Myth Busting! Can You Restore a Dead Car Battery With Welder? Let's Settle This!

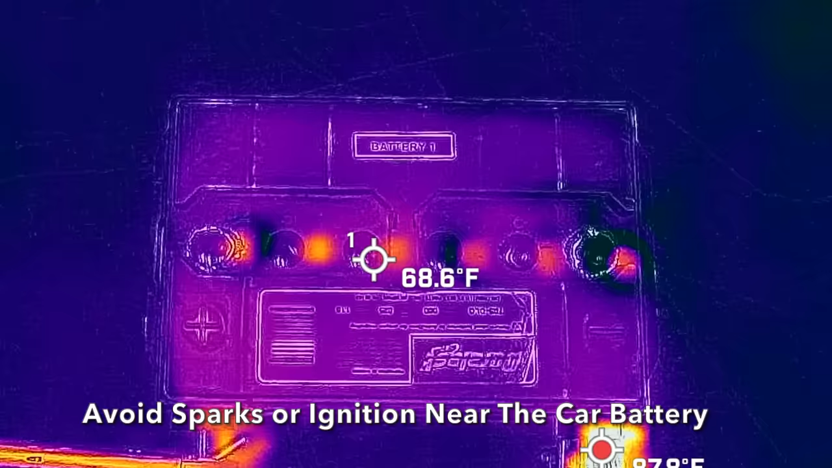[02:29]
On screen: spot 68.6°F
5 minutes is over, so let's let the battery cool for about 20 minutes. Let's go ahead and dial up the amperage to 85.
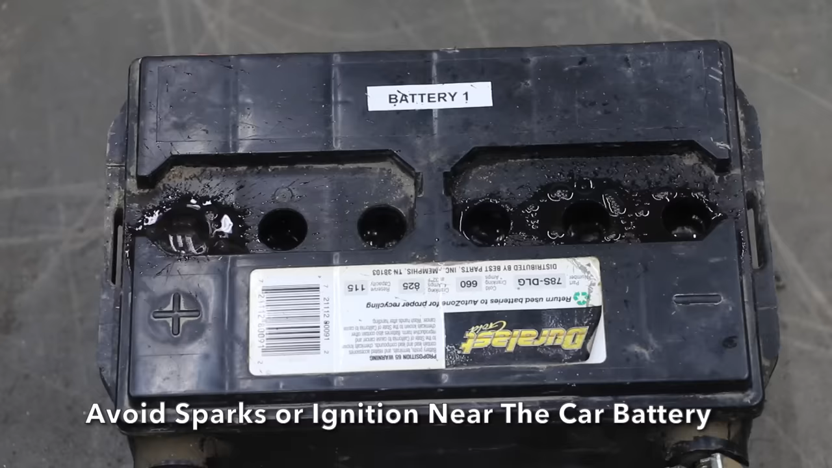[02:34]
And the battery is beginning to bubble quite a bit more at 85 amps. I'll keep a very close eye on the battery to avoid a high temperature since that can cause some damage.
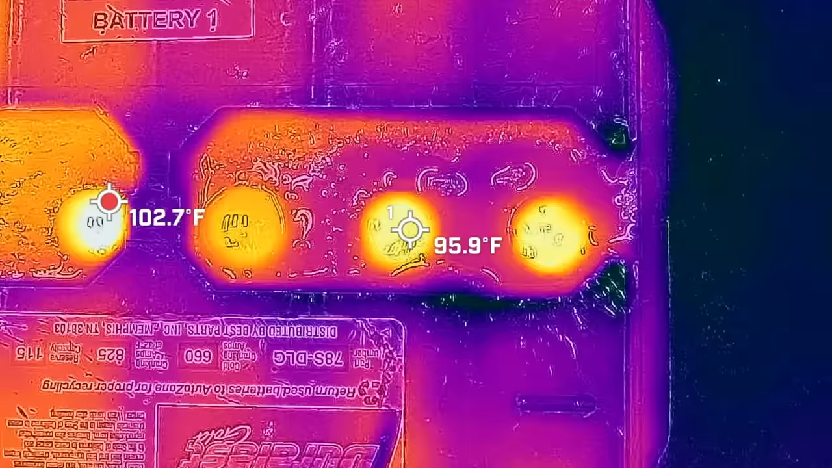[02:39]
On screen: spot 95.9°F
Fortunately, the battery temperature is still fine.
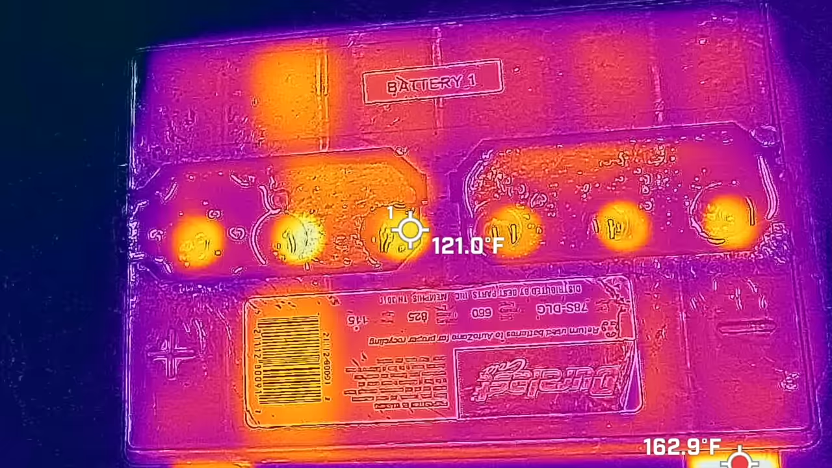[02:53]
On screen: spot 121.0°F, max 162.9°F
It gets a lot hotter than that under the hood of a car. We just went through three cycles, so let's go ahead and use the hydrometer again.